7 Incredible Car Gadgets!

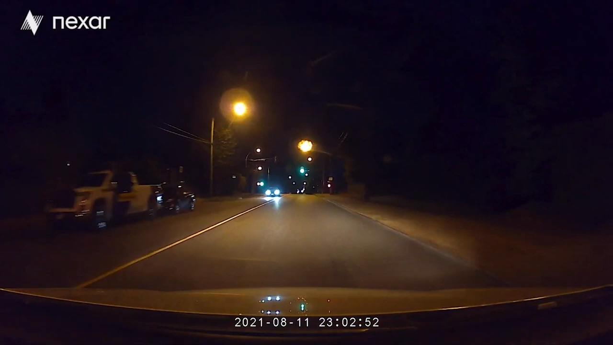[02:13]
Every time you drive, the Nexar Beam Cam automatically broadcasts live video to your device, ensuring that you always have access to video proof of your limitless, free Nexar cloud storage. There's more as well. The app will notify you right away if something unexpected happens to any individual in your private group.